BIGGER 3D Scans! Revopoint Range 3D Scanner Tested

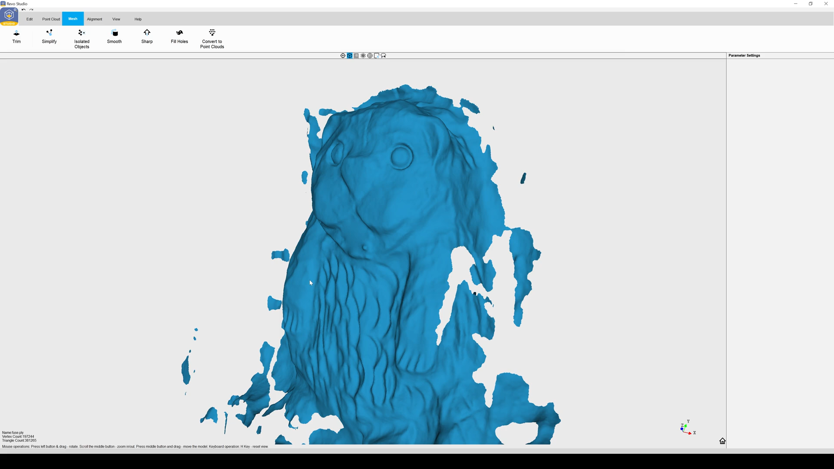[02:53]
You really want to have controlled light situations with artificial light, and the best is to work indoors, where you can do this any time of the day.
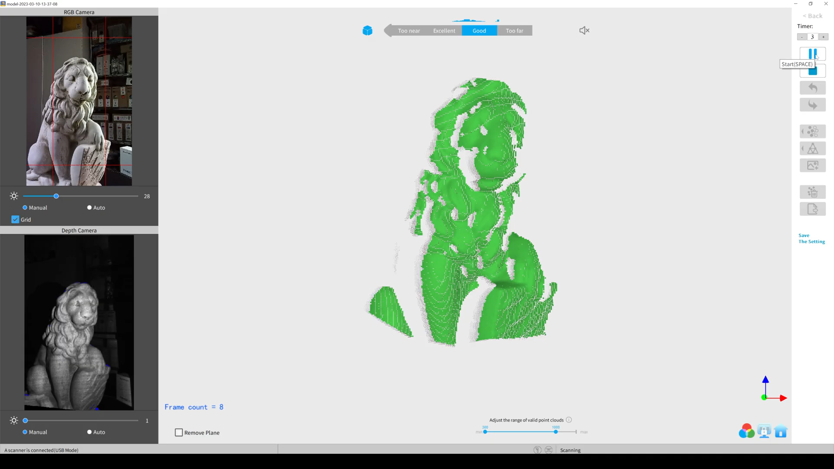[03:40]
but the object is turning and you can keep the scanner steady at the right distance and the object always in frame.
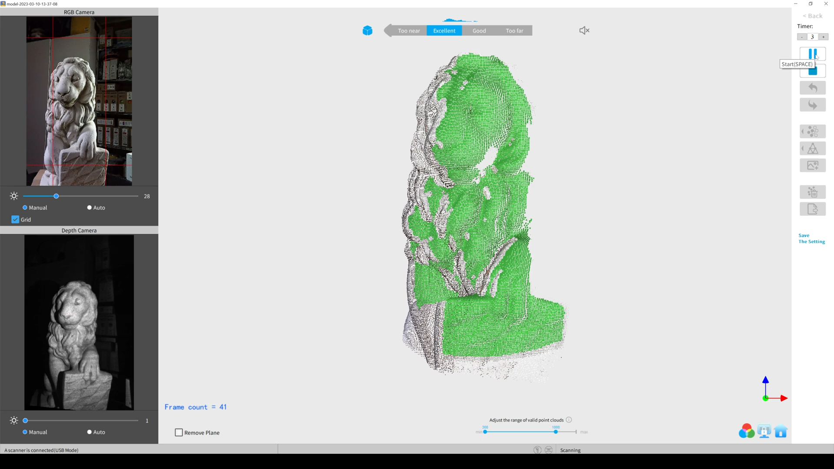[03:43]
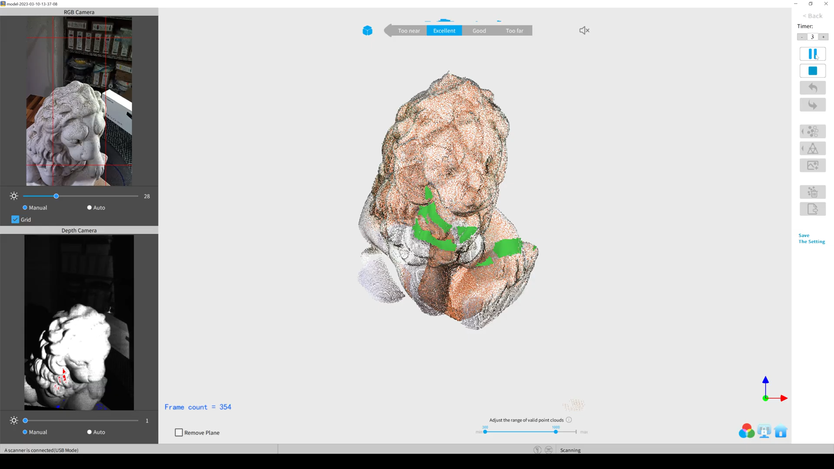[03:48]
After scanning every single spot of the object,
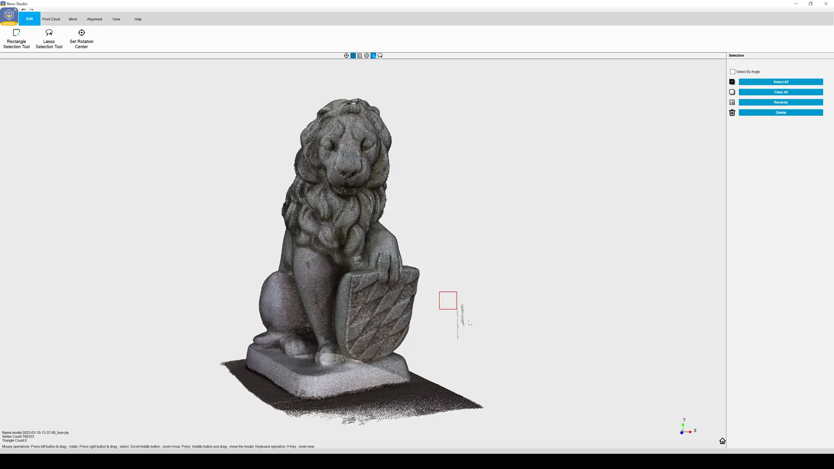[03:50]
what I usually do is to export the point cloud to RevoScan and there
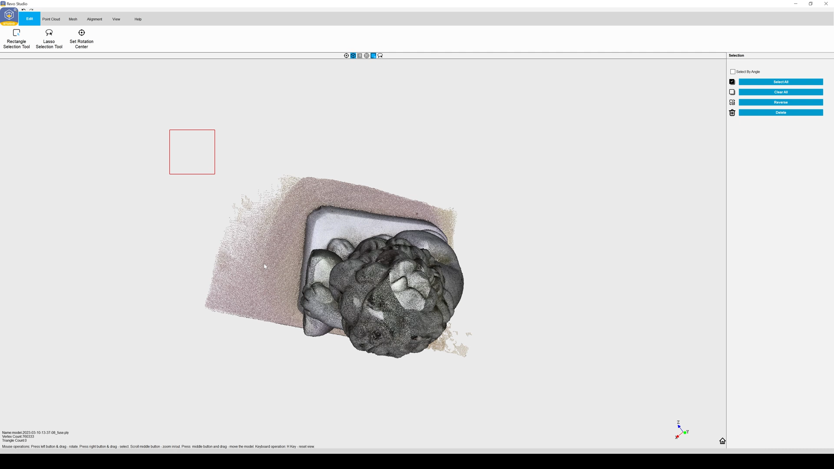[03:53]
I delete all the things that I don't want in the final result.
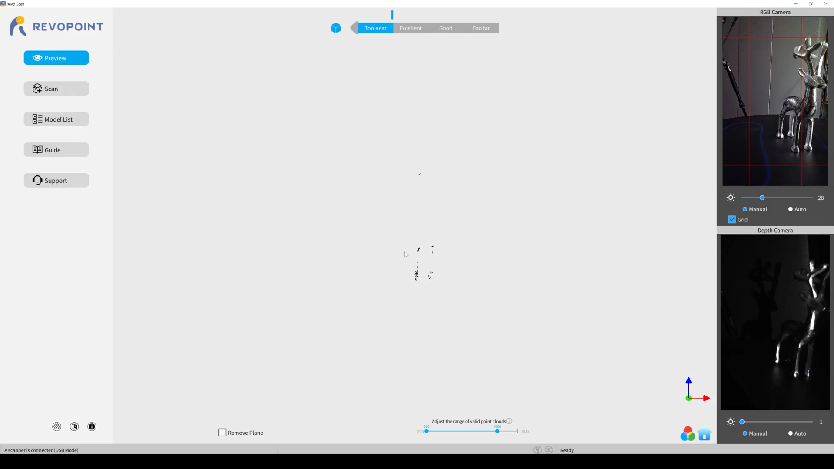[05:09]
So trying to scan this without scanning spray or chalk spray is not possible as the infrared light is
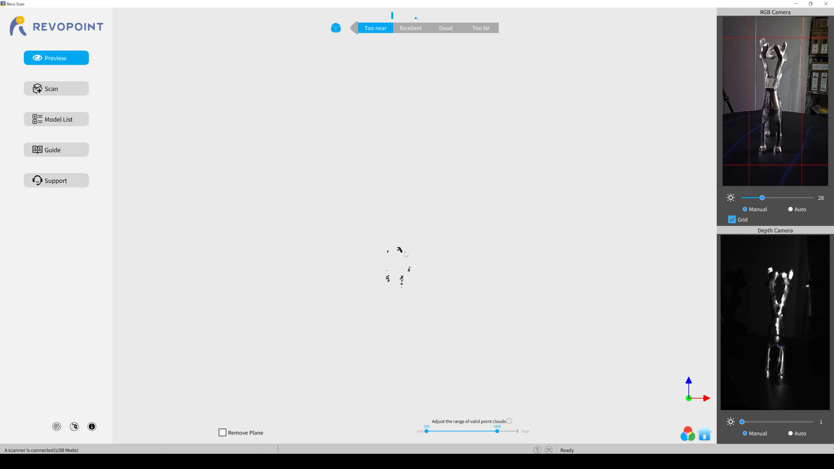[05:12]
completely deflected by the surface and so it's invisible to the scanner.
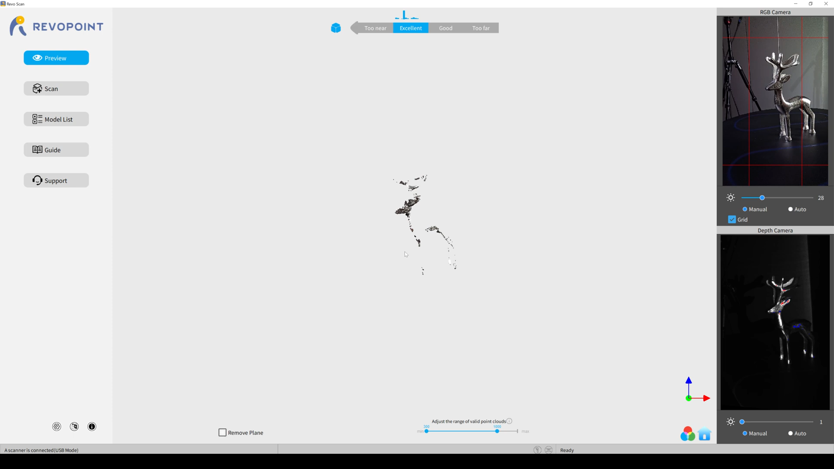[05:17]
This is also true for glass objects and anything that has a shiny surface.
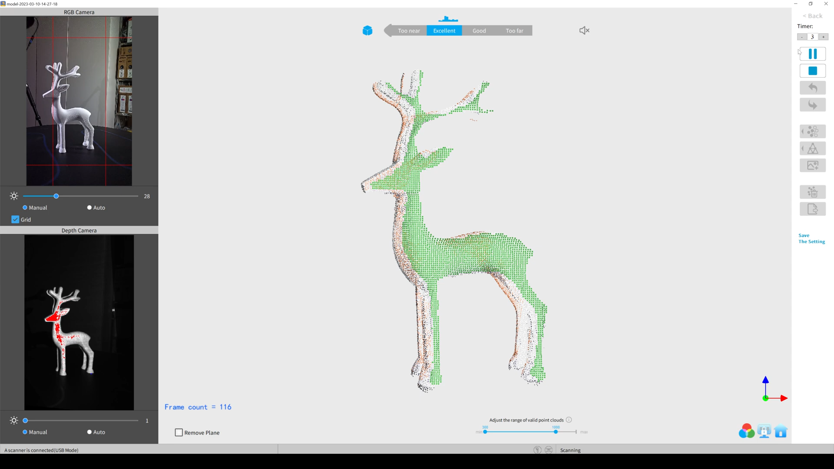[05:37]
This time, the scanner had no problems catching the surface detail and after finishing the scan and post-processing it for 3D printing,
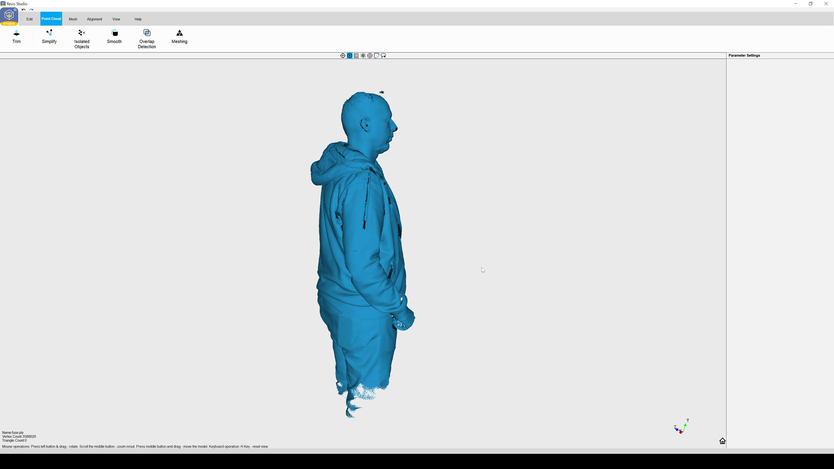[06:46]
However, that iPhone scan got lost in space, so all I got is the scan from the Android phone.
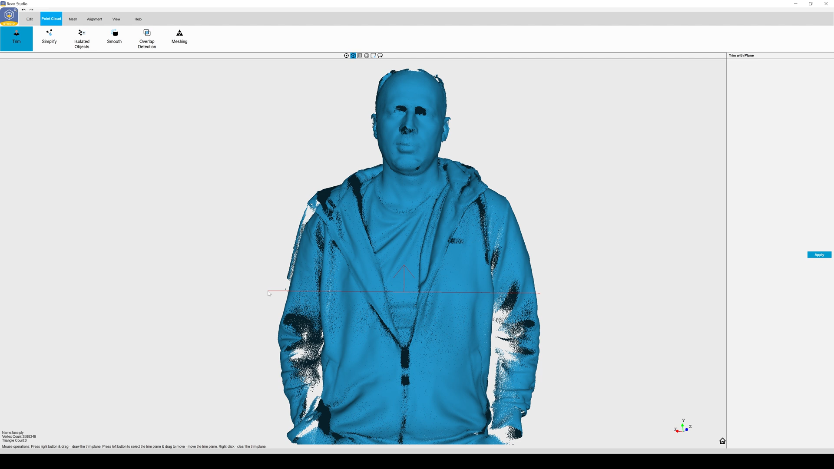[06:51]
Post processing it in RevoStudio, I decided to just take the upper body section from the chest on and print a replica of that.